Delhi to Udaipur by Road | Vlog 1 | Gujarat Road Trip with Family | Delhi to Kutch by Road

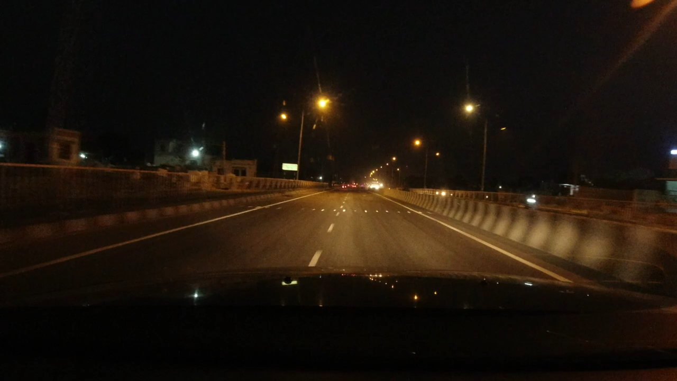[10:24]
शाम के 6:15 बजे उदयपुर आने से तकरीबन 90 किलोमीटर पहले हाईवे फिर से डबल हो गया और काफ़ी अच्छा भी हो गया। तो इसका मतलब बीच में वो कुछ 70-80 किलोमीटर का स्ट्रेच आया था जहाँ पे सिंगल रोड था और बहुत सारे खराब स्पीड ब्रेकर थे, अदरवाइज उससे पहले भी हाईवे ठीक है और उसके बाद भी हाईवे ठीक है।